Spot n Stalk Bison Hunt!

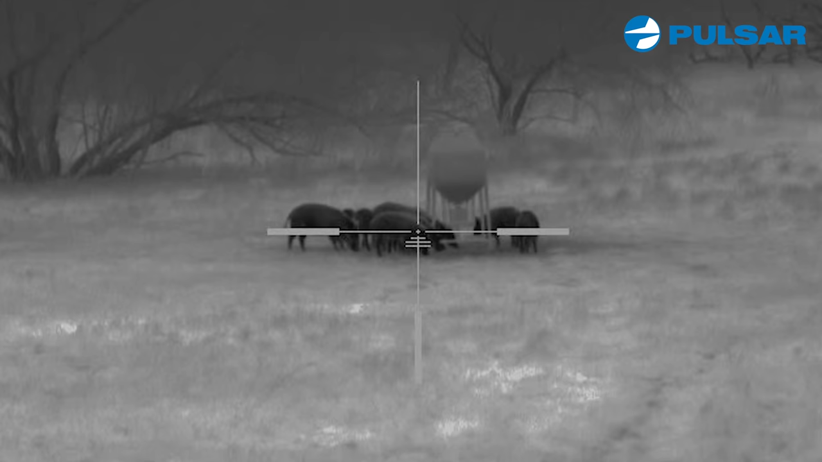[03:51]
Whether we go after them with Pulsar and Thermal, whether we go after them with dogs, either way, we can get the job done and put you on some really big pigs and a lot of them.
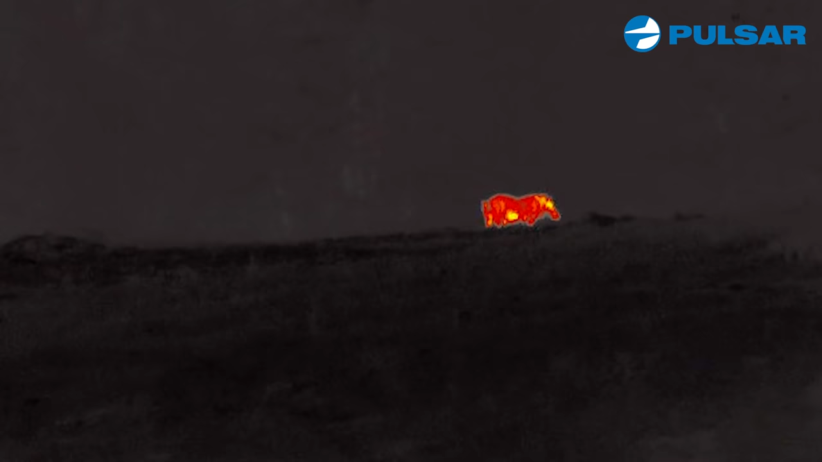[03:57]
My name is Riley Hooks. I work here at Double Drop Ranch.
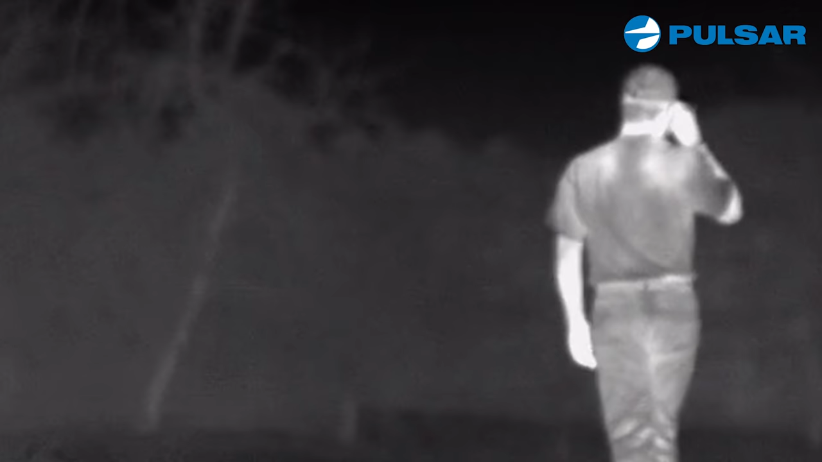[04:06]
Here at Double Drop, we supply the guns and the ammo for the thermal hog hunts.
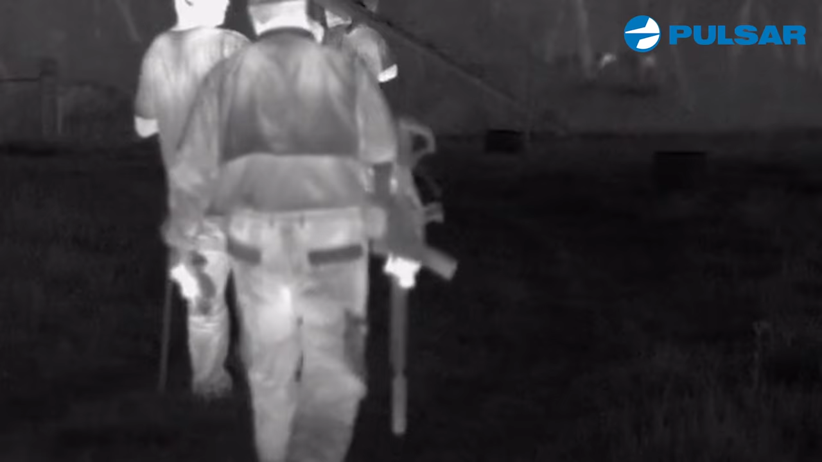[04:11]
But tonight, Keith and Maddie brought their own guns with the greatest Pulsar thermal imaging on the market.
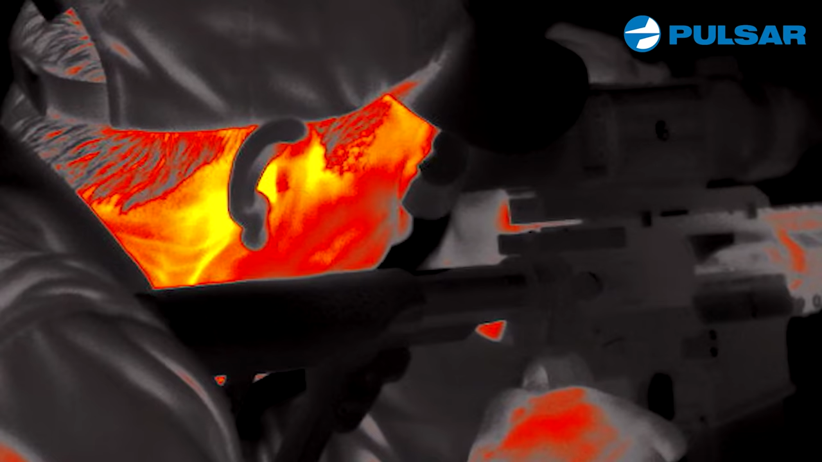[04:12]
All right, we are preparing to go on a shoot-em-up bang-bang, as I like to call it,
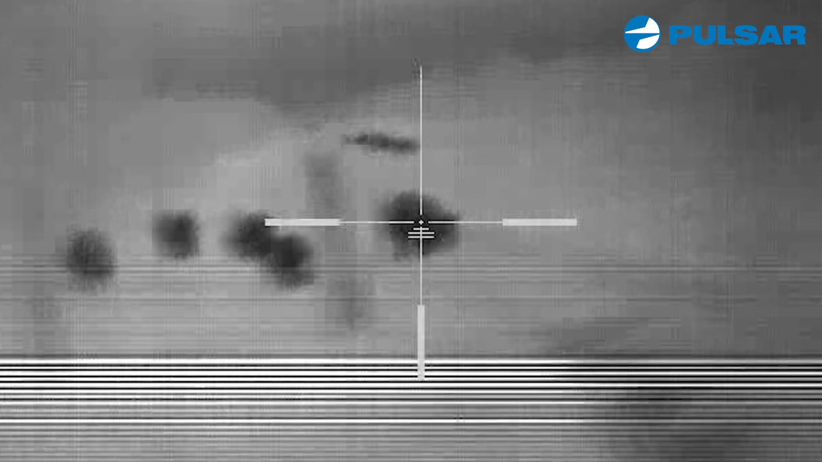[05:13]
Well, a target that is hot shows up through your thermal. But a target that is cold also shows up real well. And the target down there is just a little sandwich bag full of ice.
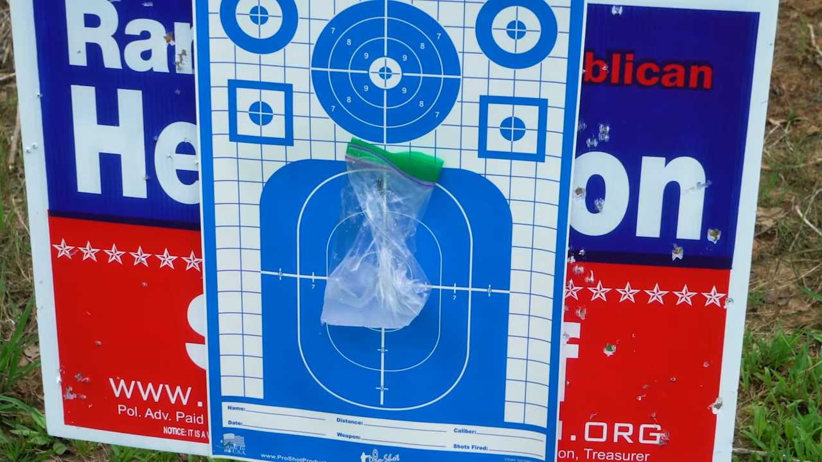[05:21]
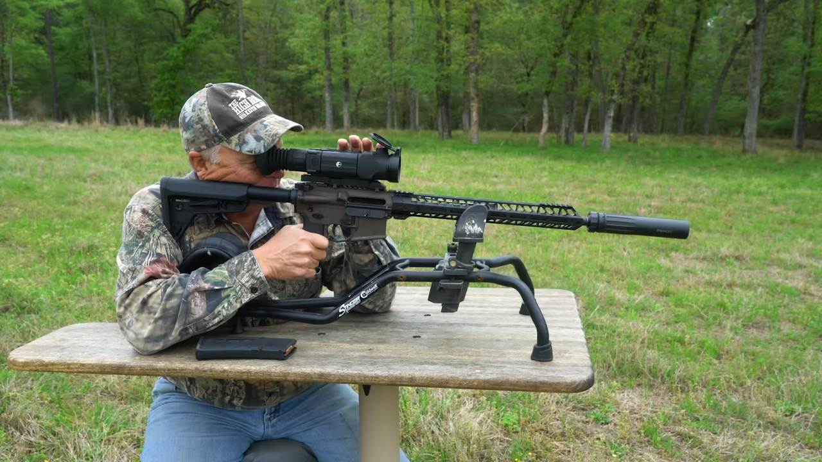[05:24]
Now, what I'm going to do, I'm going to start recording through the unit here. Okay.
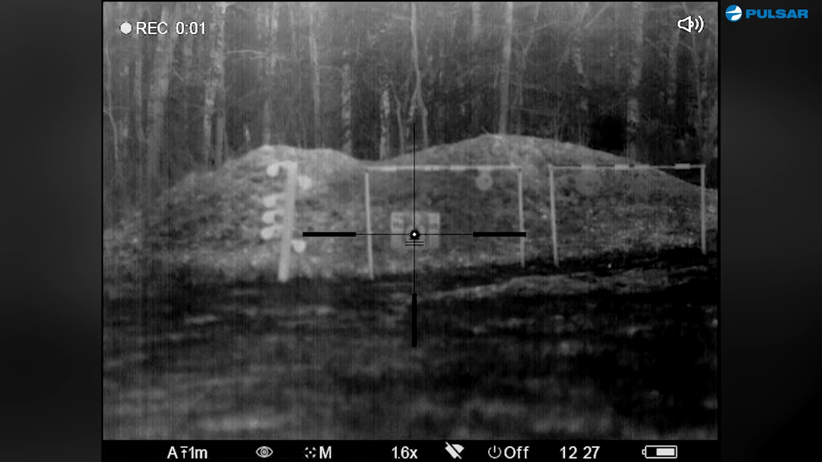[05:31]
And as I'm recording through the unit, you can actually see the time code going up in the top left corner. Now, what I'll do is go into the menu. And what I want to do,
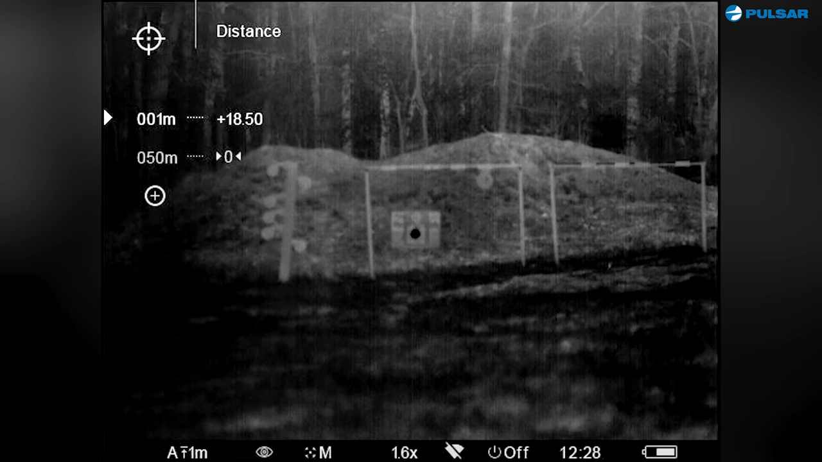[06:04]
As you can see, I'm going to go back and get in my main crosshairs right there. And I'm going to go ahead and take a shot and just see where I wind up.
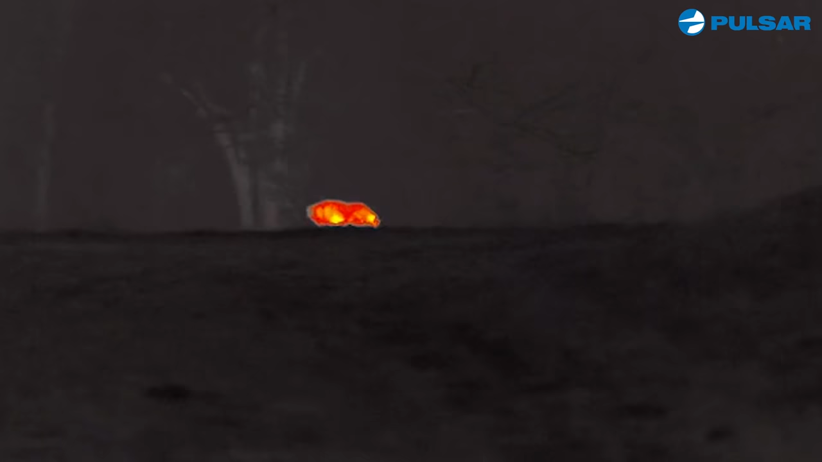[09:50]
And all of a sudden we came across a lone boar hog that's about to get on.
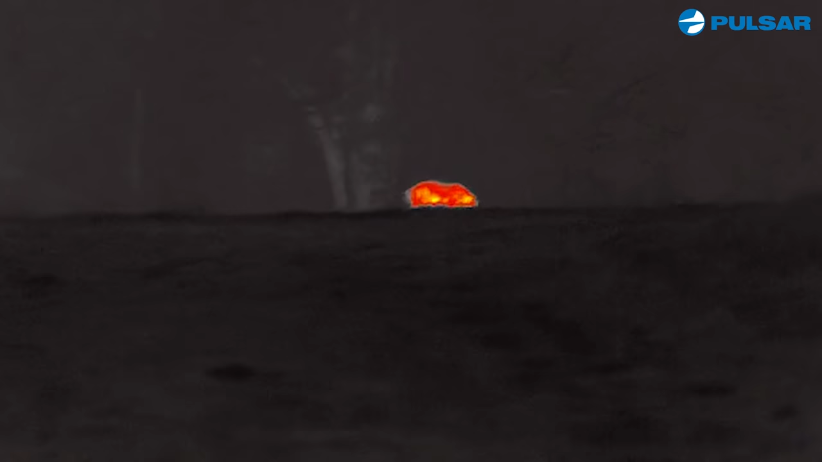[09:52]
So Austin and I spot a big lone pig.
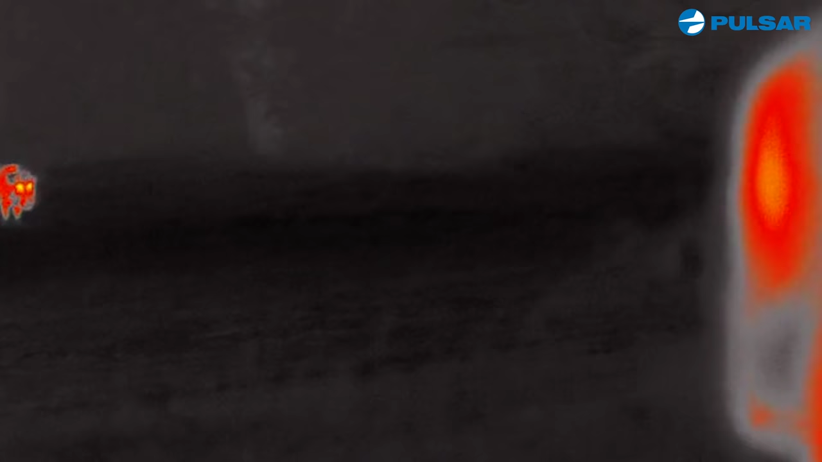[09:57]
I mean a really big pig and he's acting real spooky.
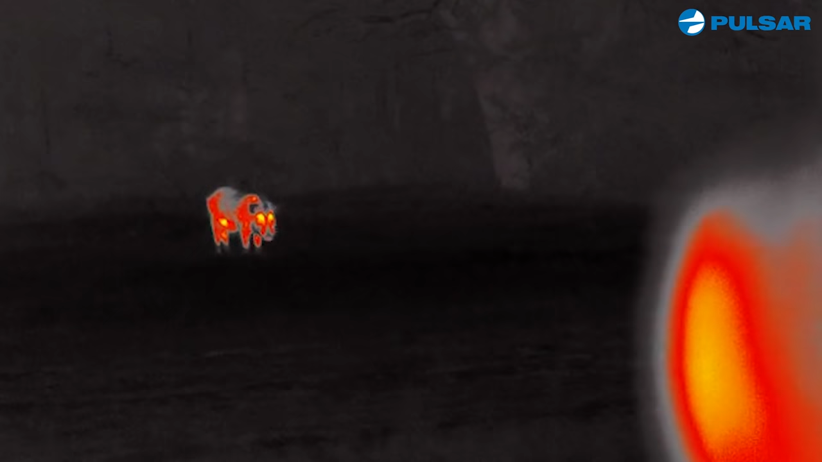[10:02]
And all of a sudden he takes off and he busts us.
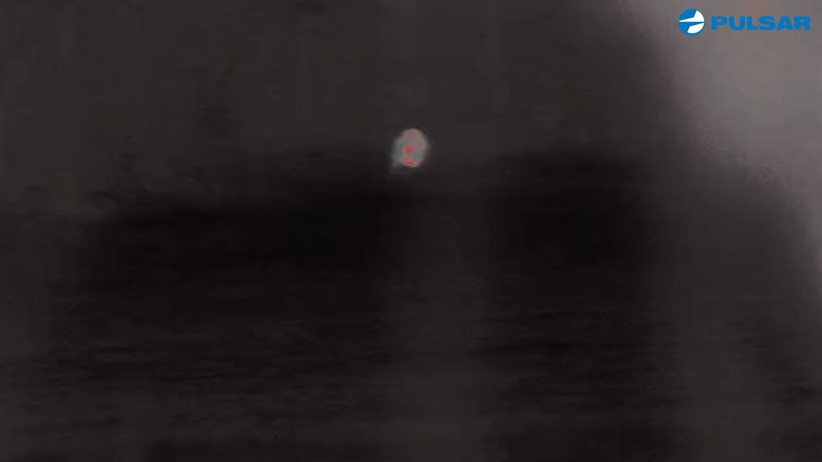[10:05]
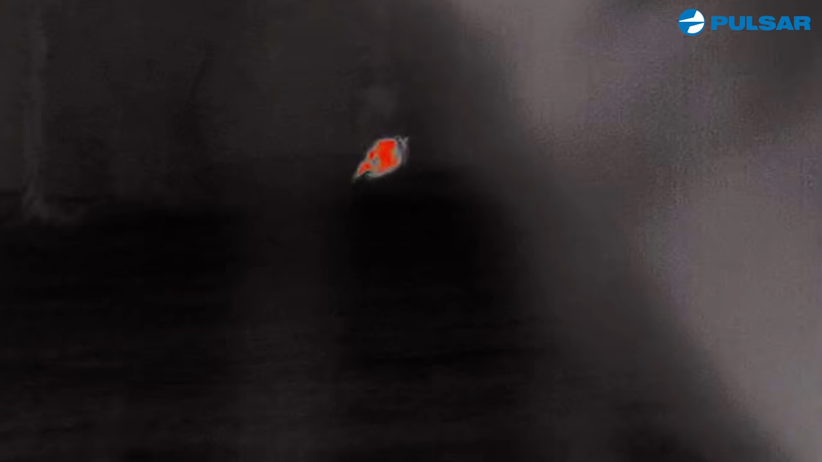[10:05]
He heads towards the brush.
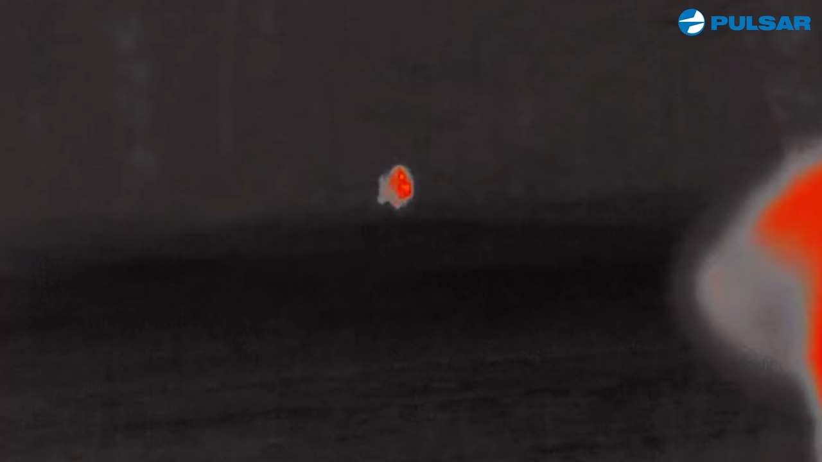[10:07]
We wait around for a minute and we can kind of see him with the thermal and see he's still on the brush and we hope that he's going to come back out.
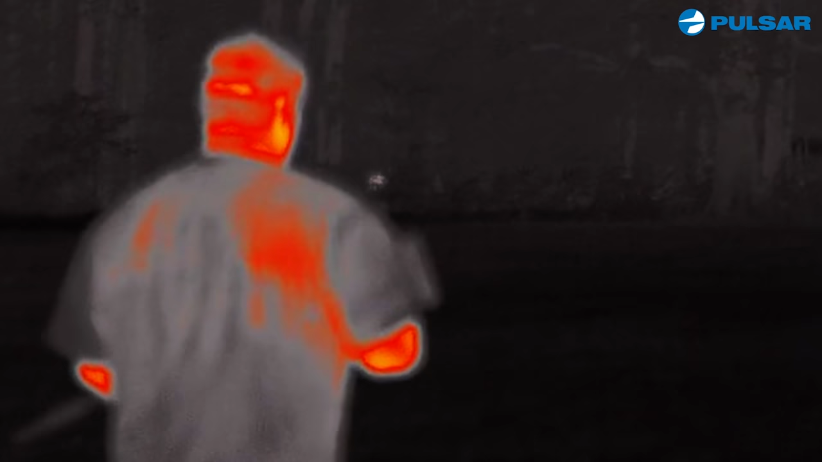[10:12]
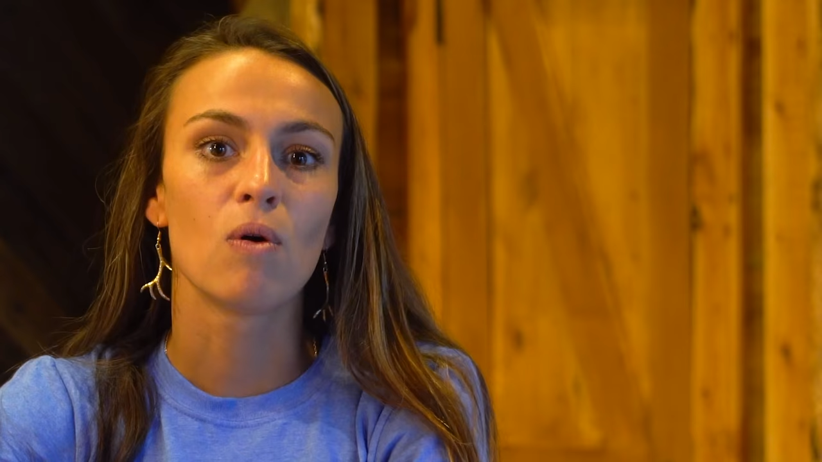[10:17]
Well, lo and behold, this hog decides to step back out and it's game time.
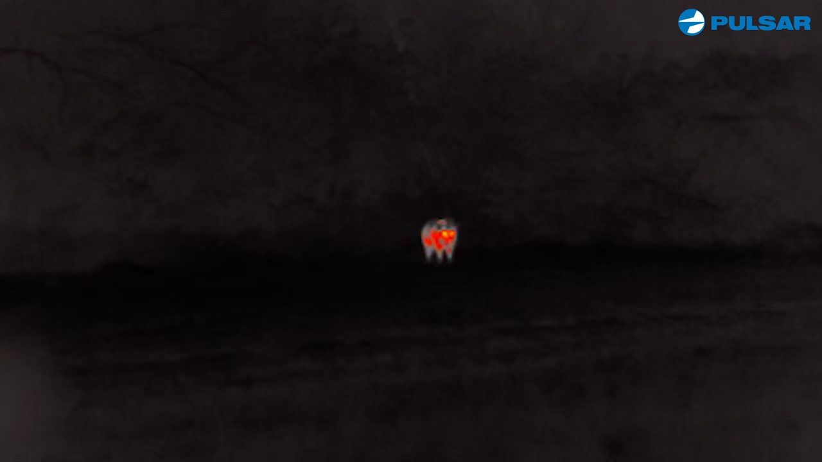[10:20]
Me and Maddie are ready to shoot.
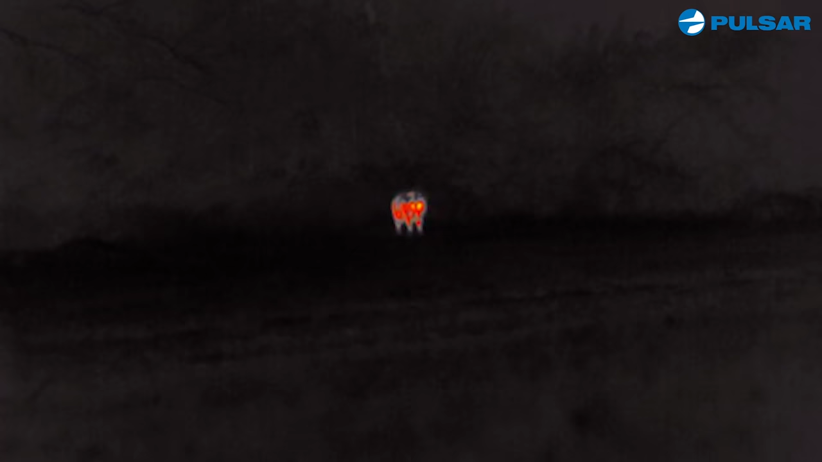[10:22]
She starts counting down. Three, two, one.
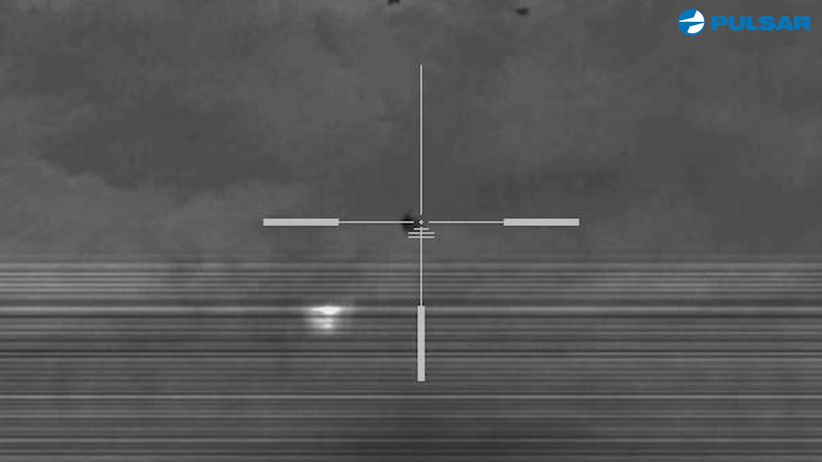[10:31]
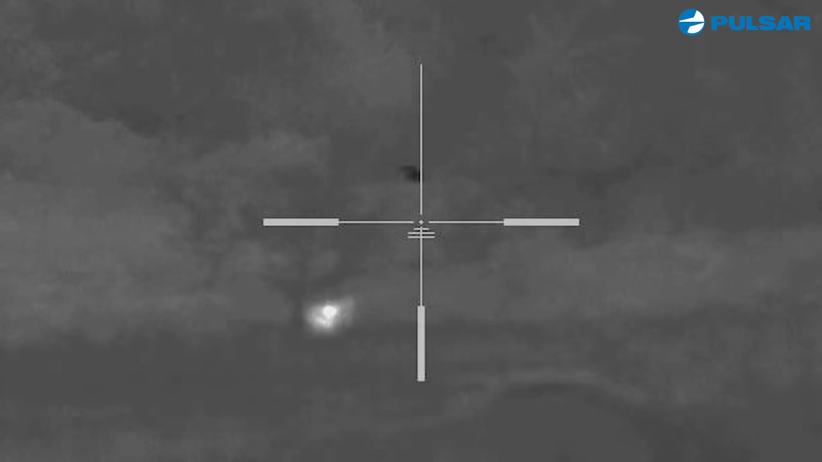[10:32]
So we both take aim, we shoot and boom.
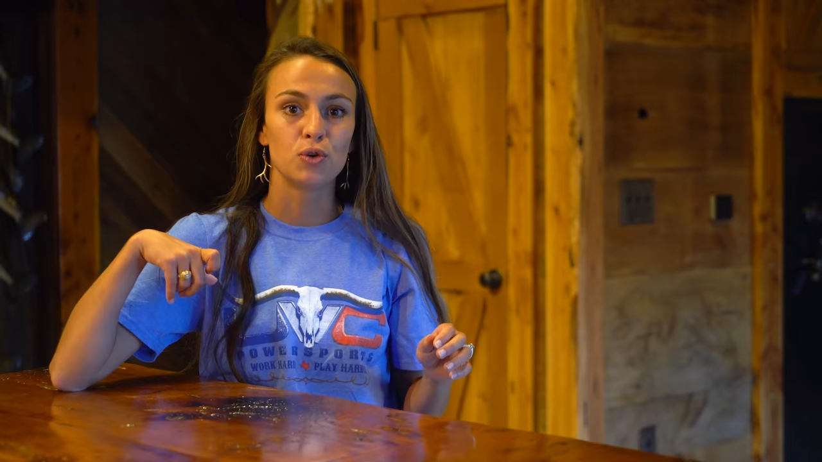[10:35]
He looks like a cartoon character.
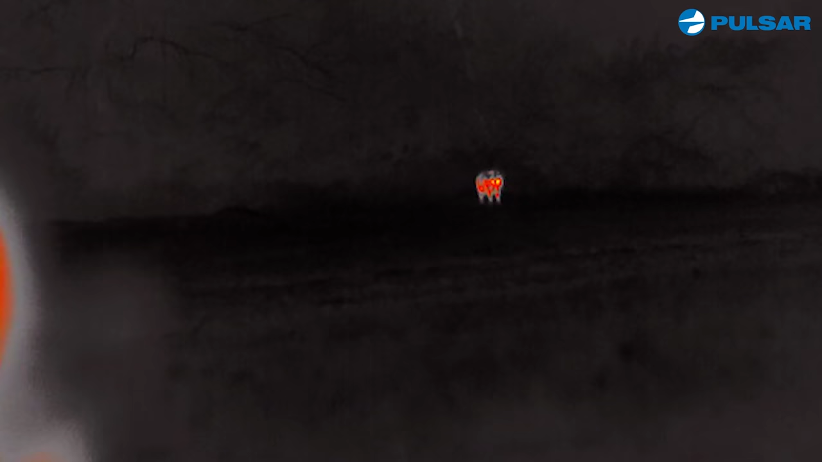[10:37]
He looks like one of those cats that goes and takes off running. So we know he's down.